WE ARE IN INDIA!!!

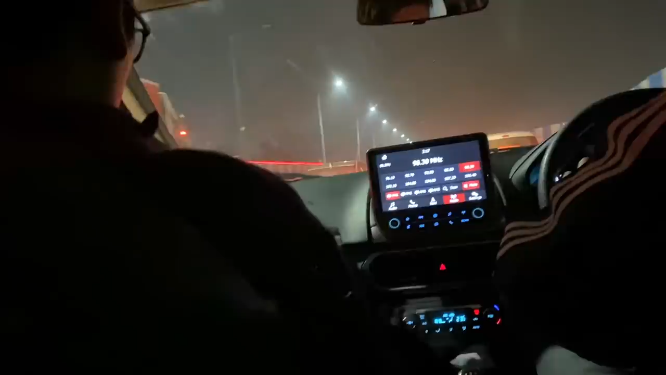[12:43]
Explain to me why the rules of the road here. Yeah. There are no rules. There's no rules. You don't have to. These are mostly suggestions, and we are. The lines are just suggestions. Yeah, these are merely suggestions to let you know where the road is heading and where you shouldn't go. So basically, the line, so you line just is going to stay in the line.
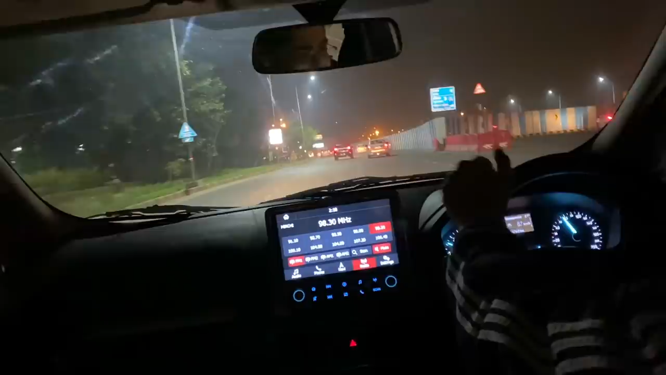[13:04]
Oh my word! We are actually doing so sedate because since it's a self-driving rental, they have a whole chip thing that tracks your speed. So really? Left, jana, right, jana. So, start Nagari or GPS. How do people left 3 lanes to turn slightly left onto Northern Access? How do people road? Keep them from continue on Northern Access? Running into each other if you don't know. It's like Grand Theft Auto, man.